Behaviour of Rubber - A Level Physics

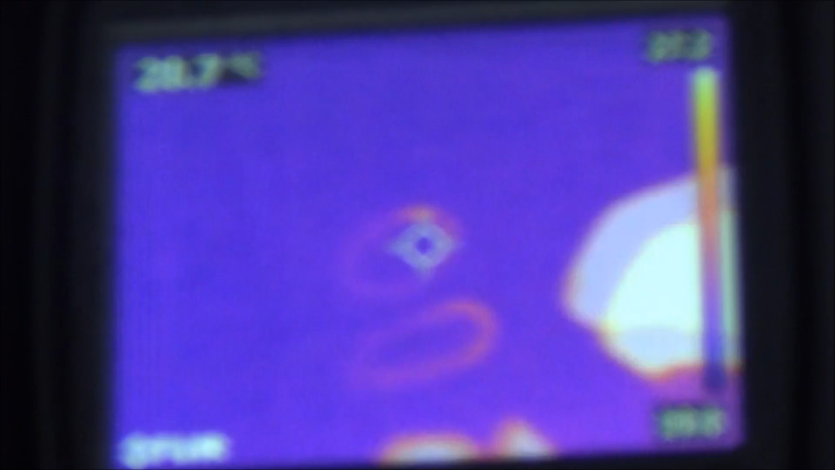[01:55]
that as you pull this rubber band back and forward many many times it's actually storing energy and the
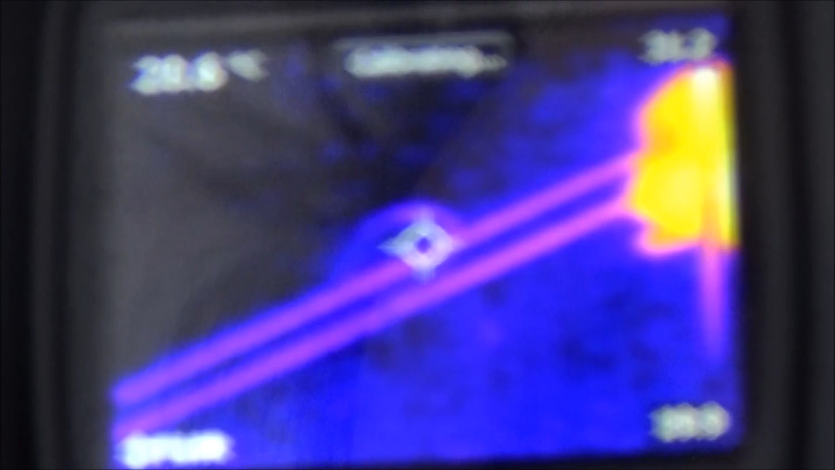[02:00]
rubber increases in temperature you can see exactly the same if you look at car
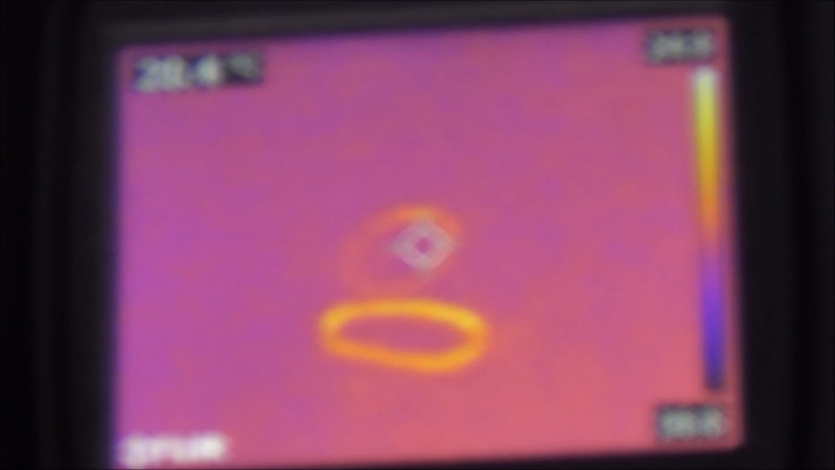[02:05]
tires if you look at so here's my car here and this is before I've driven it and the tires are quite cold
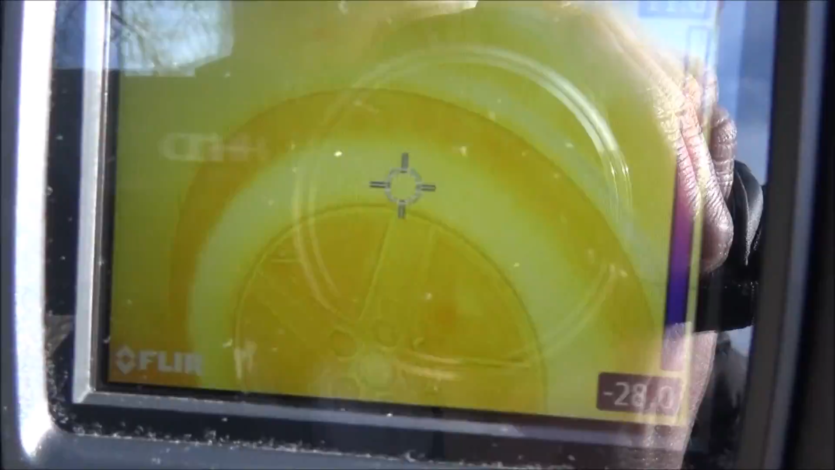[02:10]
however when I've driven it for a while what you can see is actually not only do the brake discs actually heat up
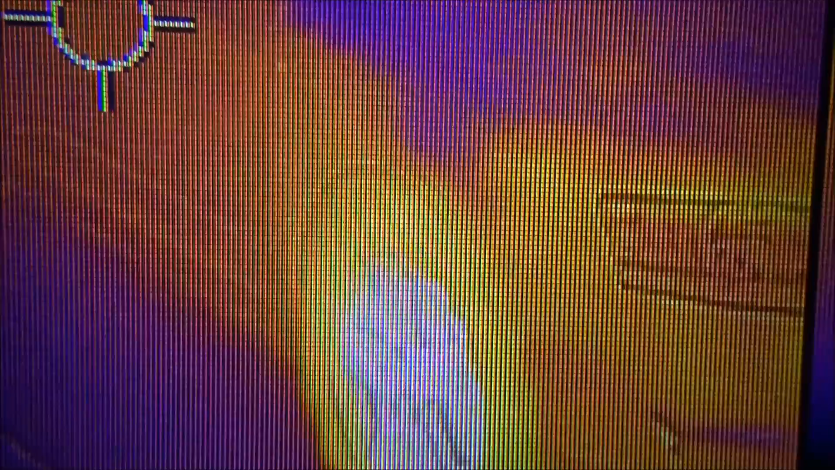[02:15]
but the rubber increases in temperature as well so